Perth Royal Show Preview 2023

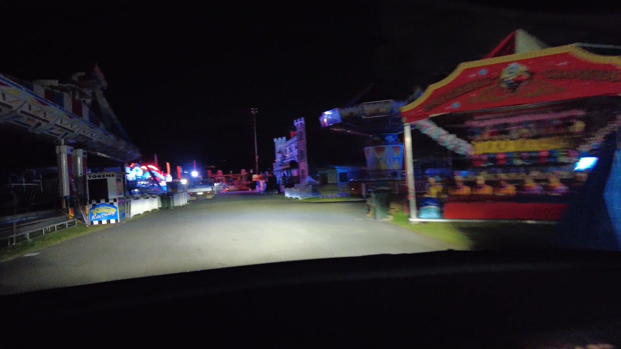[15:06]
Oh, yeah, that's lovely. That. Yeah, you got to do Enchanted Circus. Oh, this is the ghost house. Yeah, that's cool. Spook.